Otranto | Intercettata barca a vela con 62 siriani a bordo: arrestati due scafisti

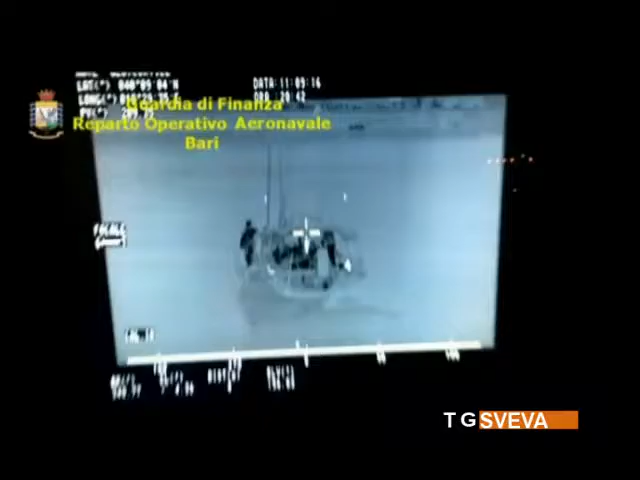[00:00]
Sono stati intercettati a bordo di una barca a vela a 16 miglia a largo di Otranto i 62 migranti di origine siriana che cercavano di raggiungere l'Italia.